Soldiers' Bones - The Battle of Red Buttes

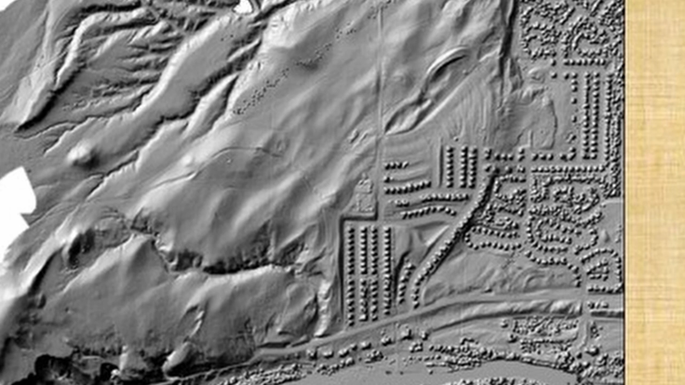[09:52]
in 2015 the nrcs and the city casper flew lidar light detecting and ranging and you can see where the housing development started in 2015 most of it now is over in here but the battlefield area is up in this area right in here and what the lidar does is it basically gives you a picture of the ground surface and excludes all the vegetation uh from your view
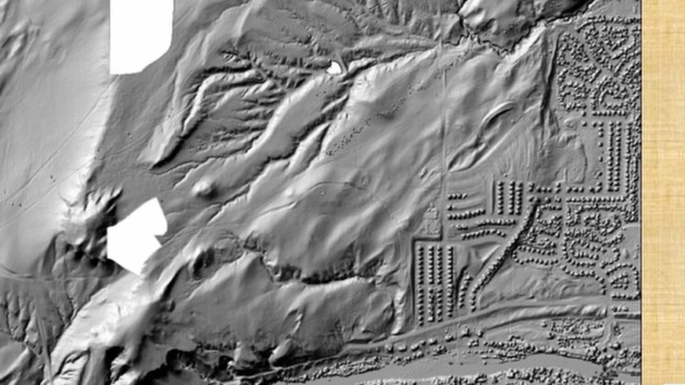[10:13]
you don't see any grass out there but you actually see what the ground surface looks like and it does
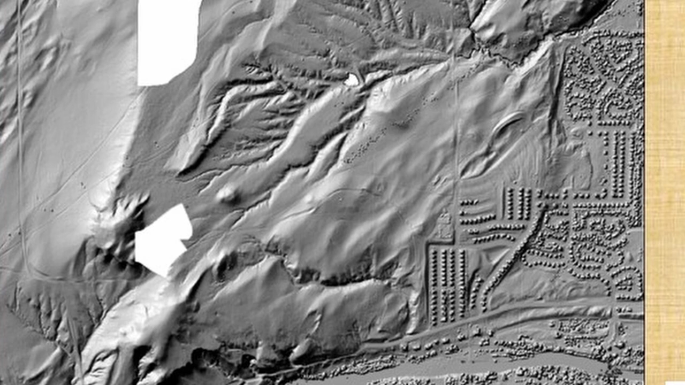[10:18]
pick up all the houses and that type of thing the other thing lidar can do is you can do what they call line of sight